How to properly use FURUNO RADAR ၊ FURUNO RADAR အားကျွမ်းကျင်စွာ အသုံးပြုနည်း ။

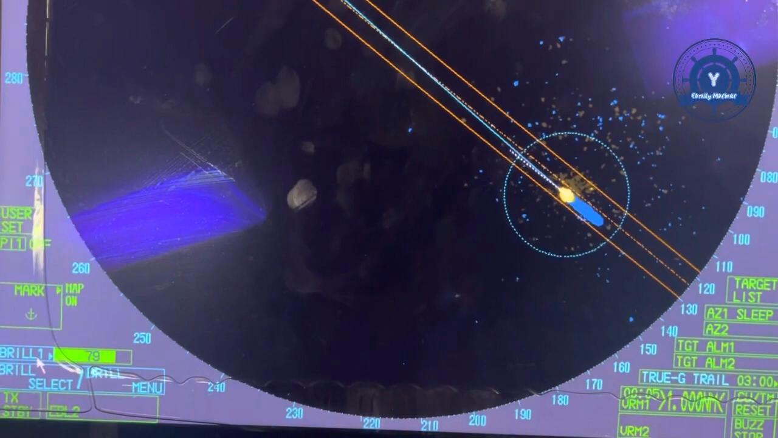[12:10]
Practically good teacher Nagilation to a brilliant menu, brilliant menu, ma,
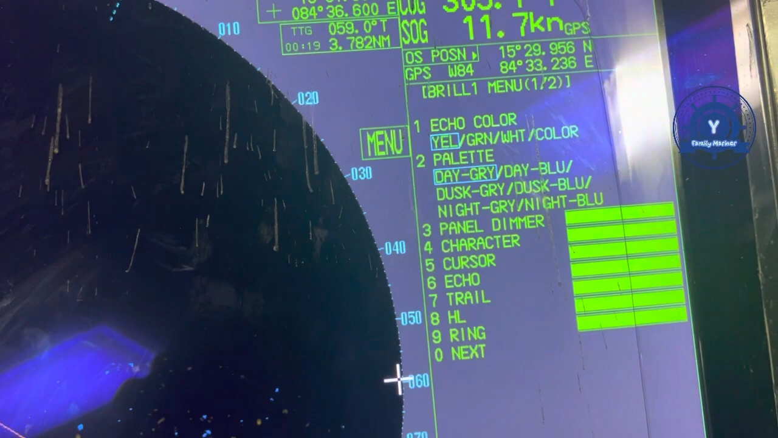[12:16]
general roga, 2 factoria, general rogo, pull like that.
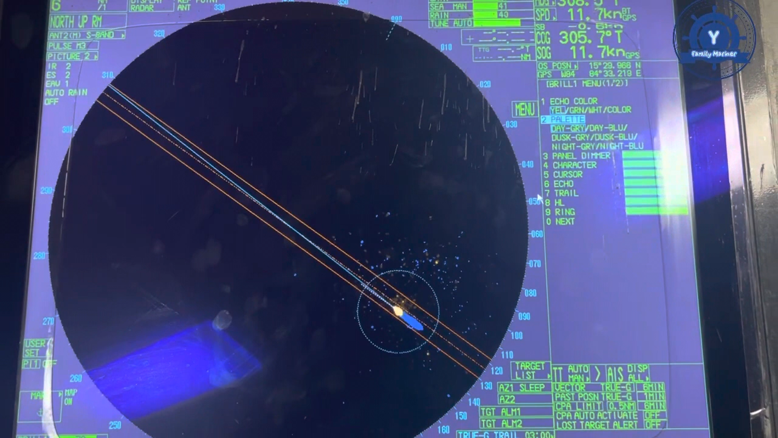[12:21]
Brilliant, 1 to 4, 1 solution, green, 2 solution, apia, 3 solution, general blubium, orange.
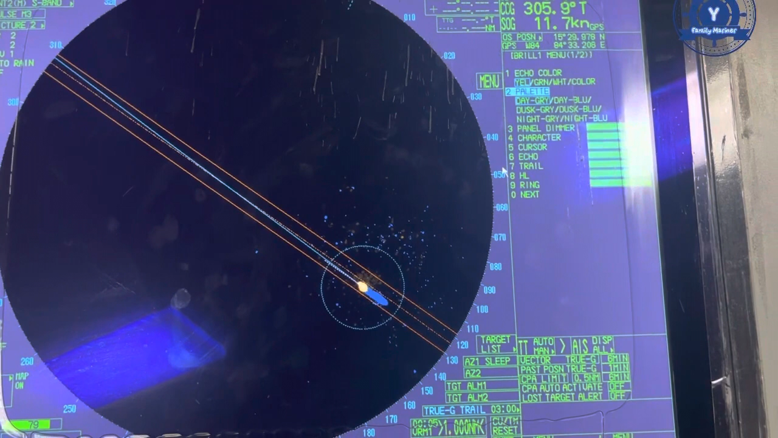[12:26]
4 solution to a light blue, salary up him or no.
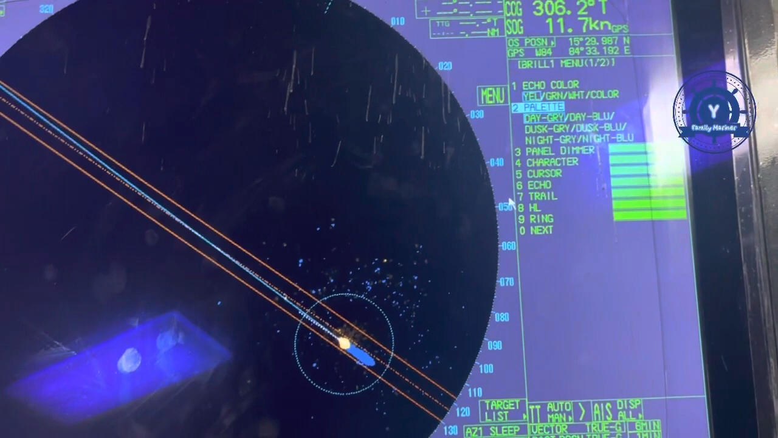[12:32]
I do know general, I'm a lojim who come to ye,
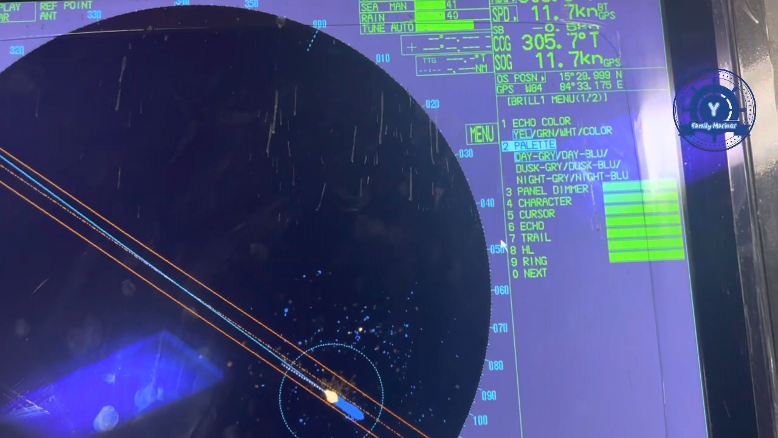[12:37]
factory, general, brilliant, I'm lojim who go check the loom you, bong the lojin solution every yavare, Tima, brilliant, and minimum for equia color, yellow, general, the equally, or no, so now the equally a colalia, general, a yellow lame lojim, a cream pion in it, yavare, white pion in it, yavare, pelletti, pelletti, my solution, general, a dema solution, gray.